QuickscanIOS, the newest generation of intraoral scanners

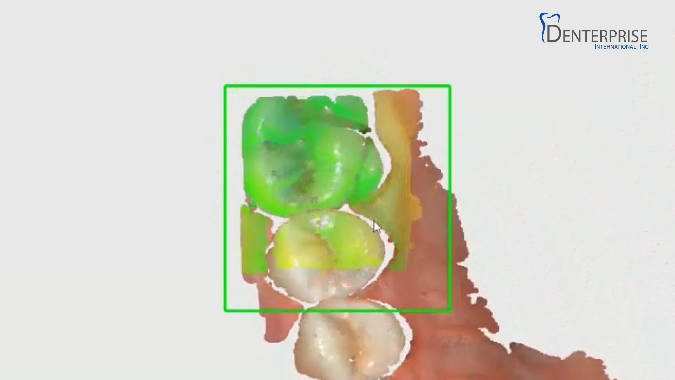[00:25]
The QuickScan iOS is an open scanner that is full-color while still being powder-free.